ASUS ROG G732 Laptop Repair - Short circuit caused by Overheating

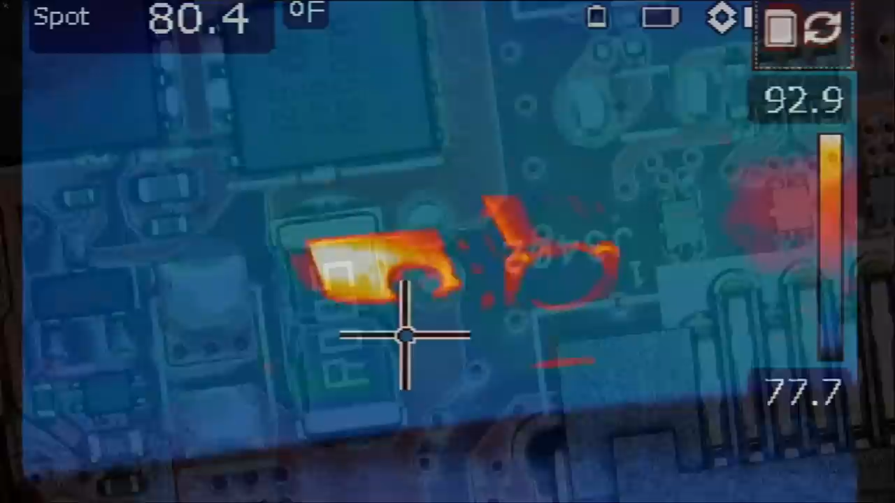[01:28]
On screen: spot 80.4°F
All right so our current sense resistor is right here. We're going to inject voltage at either the bottom or top part. It doesn't matter. And look at this.
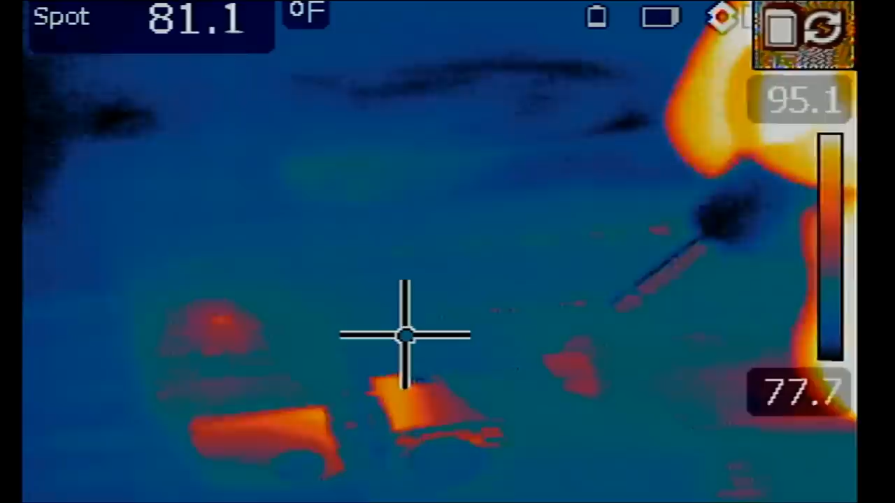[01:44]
On screen: spot 81.1°F
We inject voltage here on the right side and we see something hot right over here on the left side.
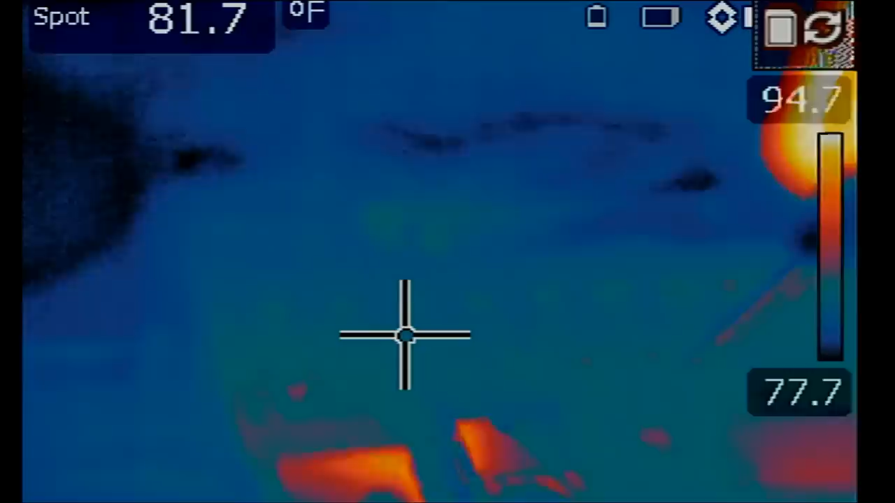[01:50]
On screen: spot 81.7°F
One more time.
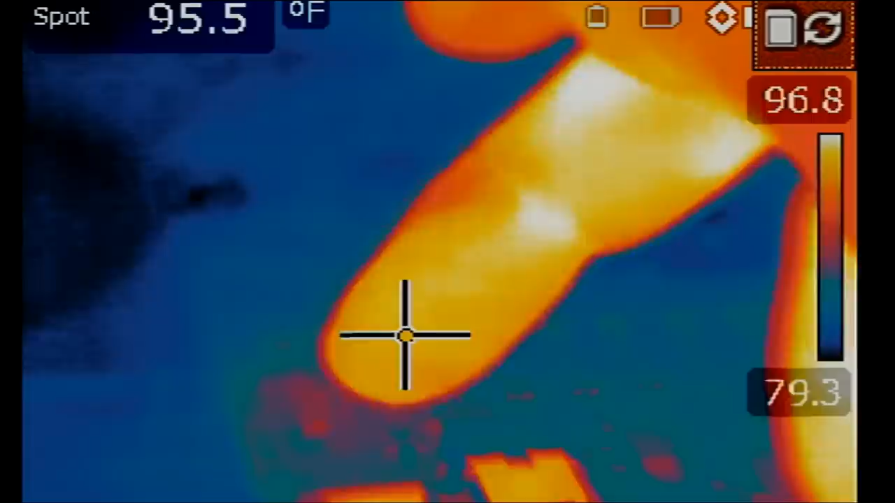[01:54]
On screen: spot 95.5°F
Okay, got it. It looks like it's one of the two caps.